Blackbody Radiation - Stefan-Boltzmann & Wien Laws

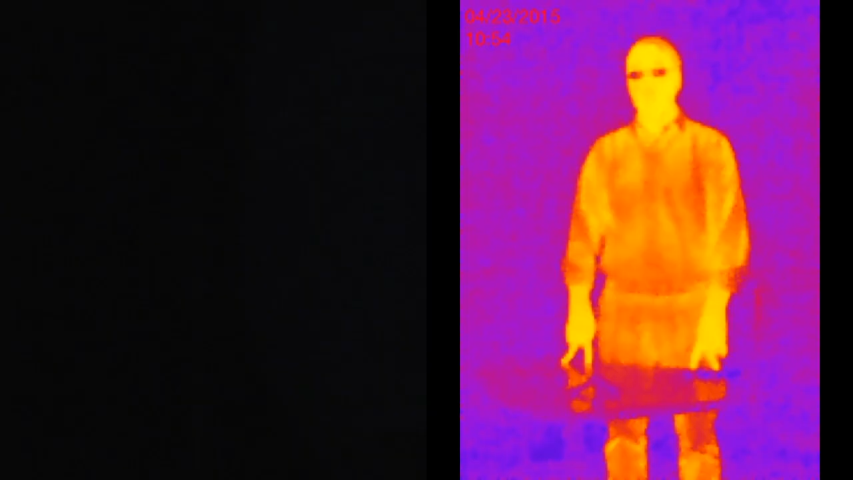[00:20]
This is blackbody radiation, but it's been shifted to the infrared where the peak is.
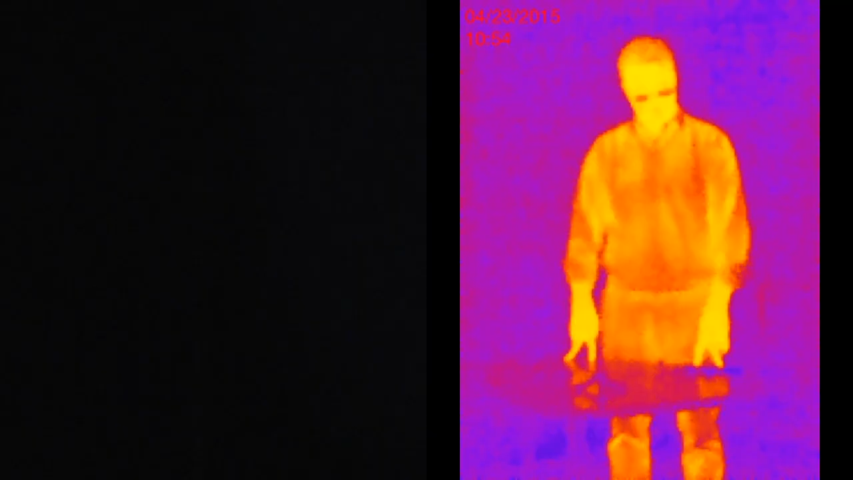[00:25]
If I want to look at this in visible light, I would have to heat the rod up. I can do that with a torch,
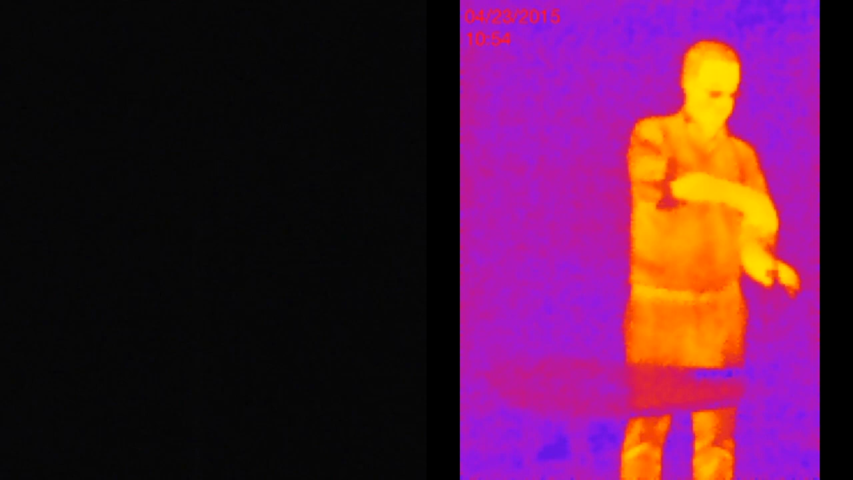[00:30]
use
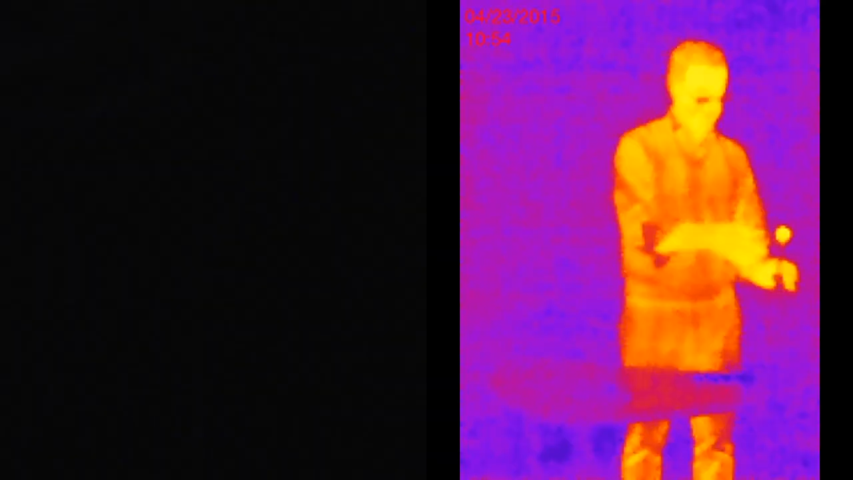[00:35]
this torch, and I can start heating the tip of the rod.
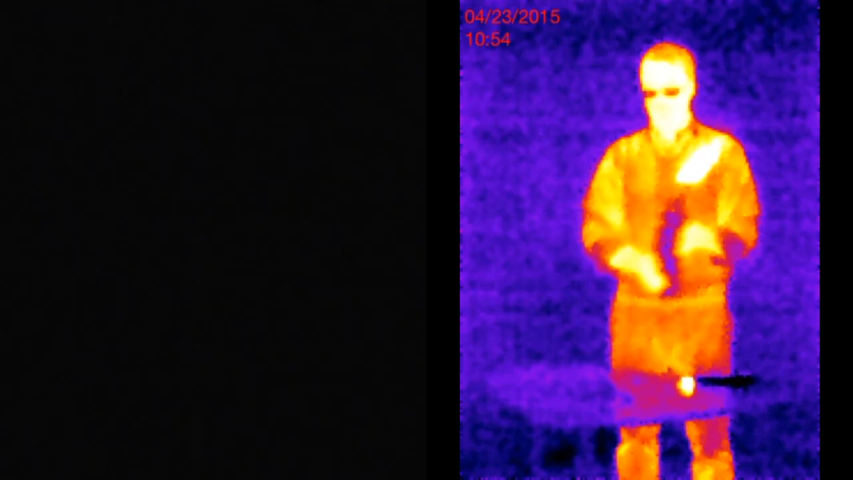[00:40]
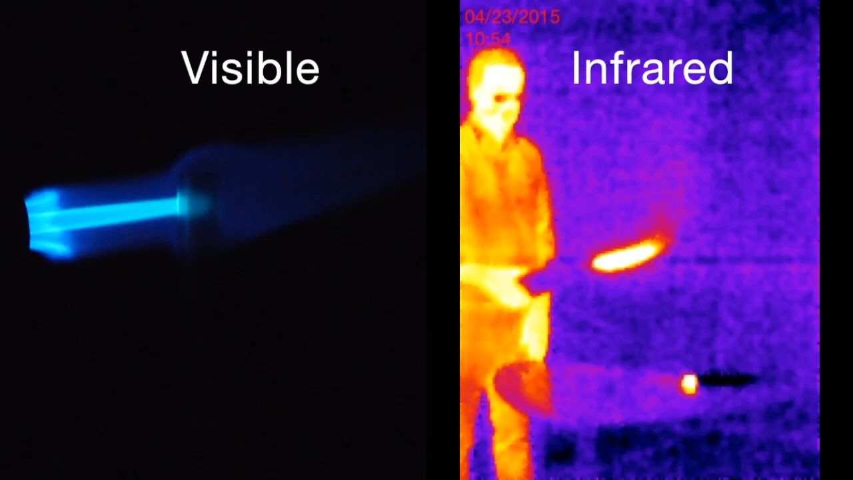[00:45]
This will take a couple of minutes, but it will slowly get nice and hot. So the metal here should be getting warmer and warmer. We don't see anything in visible light, but in thermal infrared, it's already started lighting up. Now we'll start seeing a little cherry red glow begin on the rod.
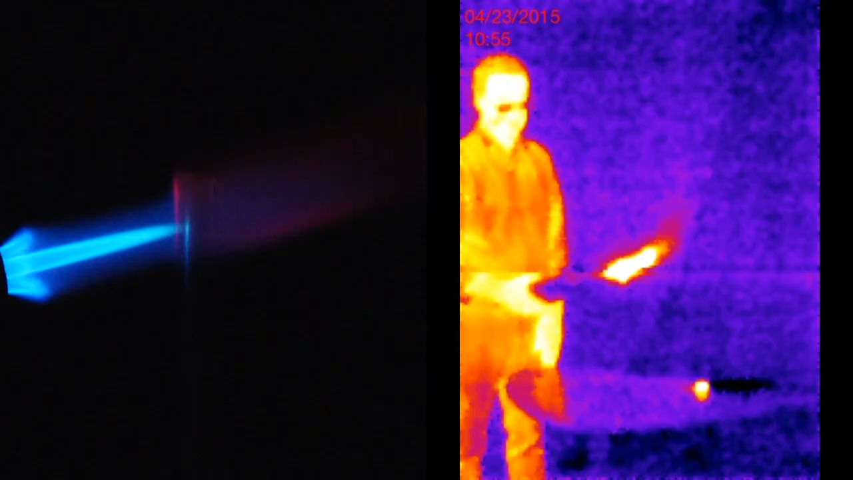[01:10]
As it begins to heat to the point that now the red end of the thermal spectrum is actually getting into visible light. It will start by glowing red, and pretty soon it will get hot enough to glow in orange. The yellow you see is just some gases and dump blowing off the rod,
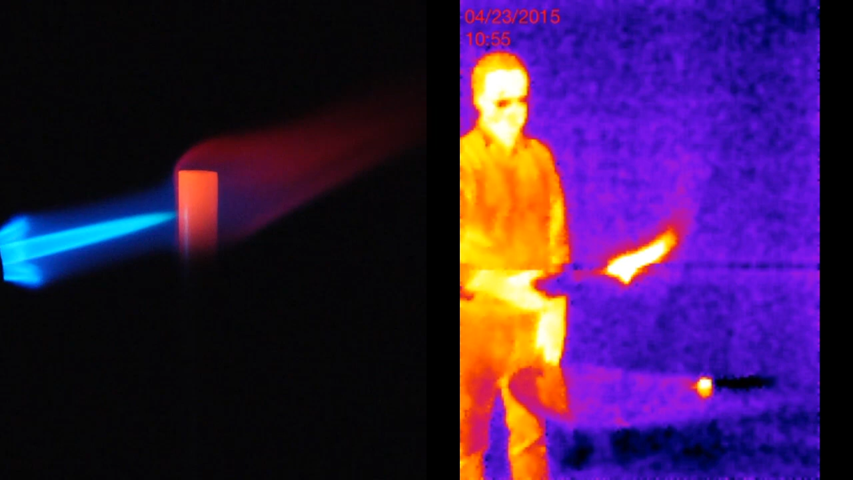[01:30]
and pretty soon it's glowing a really bright cheery orange. In the thermal infrared, it's probably lighting the entire room up at this point.
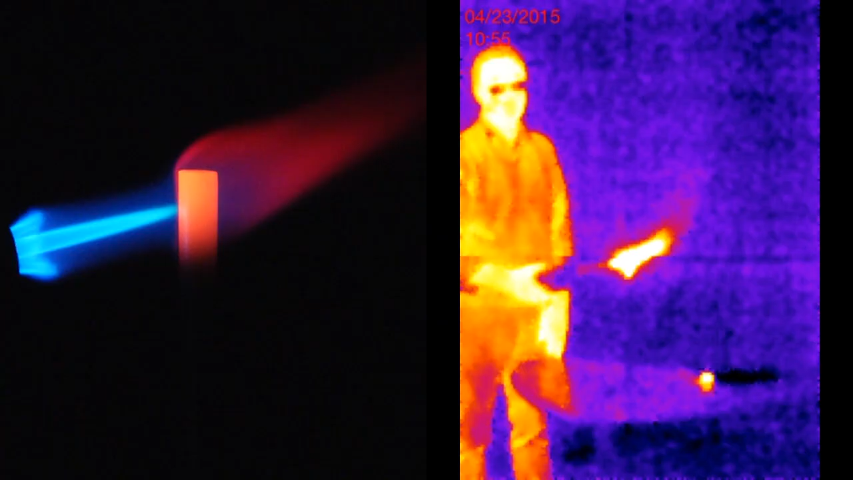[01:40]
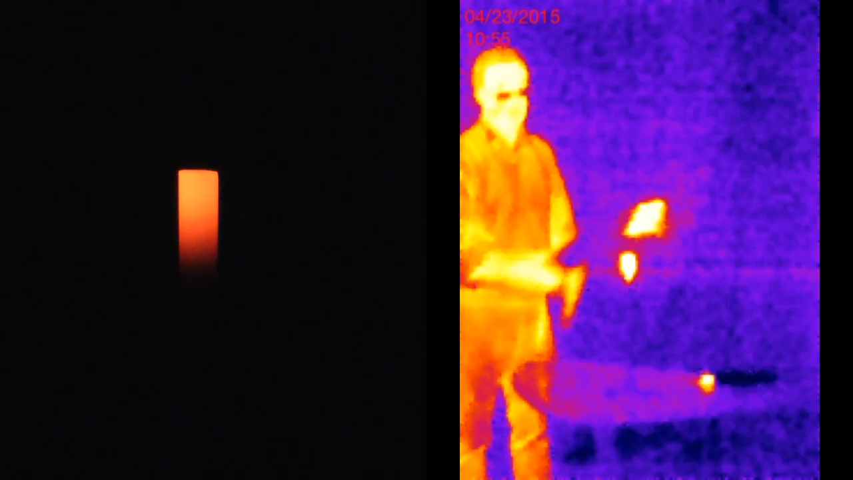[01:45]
If I take away the source of heat, it will start to slowly fade out. We see it going from orange to deeper and deeper red, and as it fades, it fades very rapidly, as the temperature to the fourth power. Pretty soon, it's barely going to be visible at all. You can just barely see it, even in this room light. But that's invisible light. In infrared, it's probably still glowing like mad.
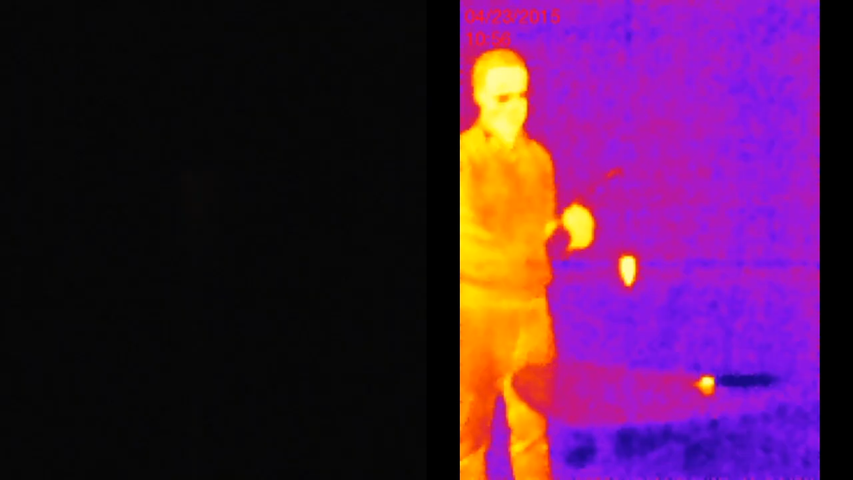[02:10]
Now we wait a little bit longer. At this point, unless your eyes are really sharp, I can just see the red glow.
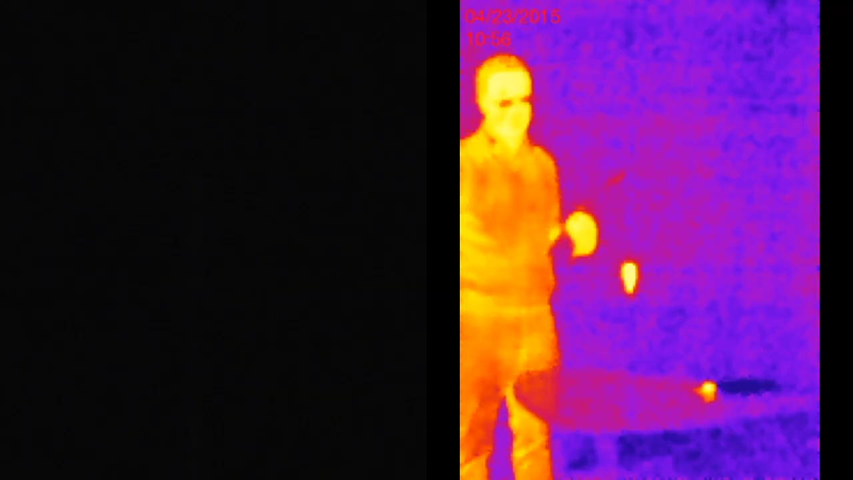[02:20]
It's probably very barely visible on the camera, and now it's pretty much gone. If you didn't know that this was too hot to handle, you could reach out and burn yourself.
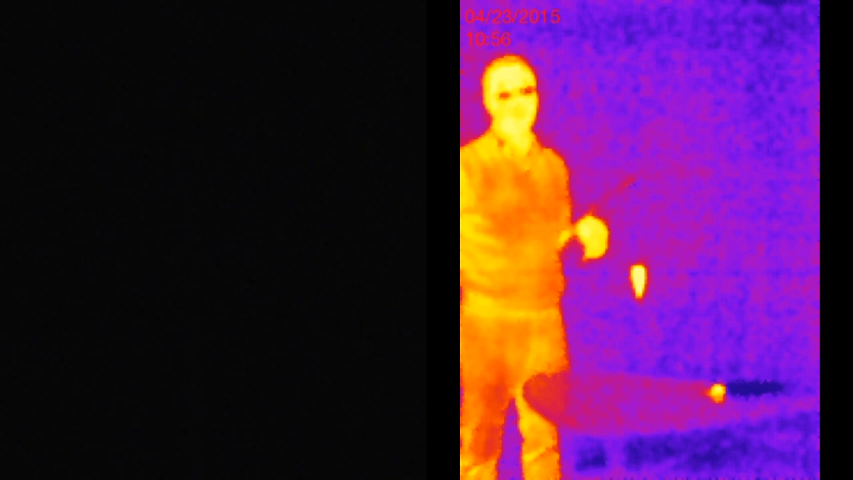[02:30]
But in the infrared, if you had infrared eyes, you would know right away this thing is still glowing like mad, and will continue to glow like mad for some time as the energy goes away.